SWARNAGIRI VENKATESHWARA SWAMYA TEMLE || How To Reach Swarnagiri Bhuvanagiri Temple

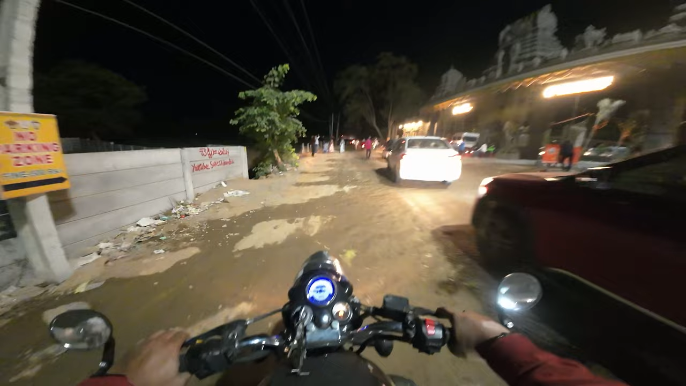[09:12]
ఇది స్వర్ణగిరి ఎంట్రెన్స్, మెయిన్ ఎంట్రెన్స్. బైక్లు అయితే అక్కడనే పార్క్ చేయించారు, కానీ వీక్ డేస్ కాకుండా వీకెండ్స్ వస్తే ఇట్లకైనా పంపిస్తుంటారు.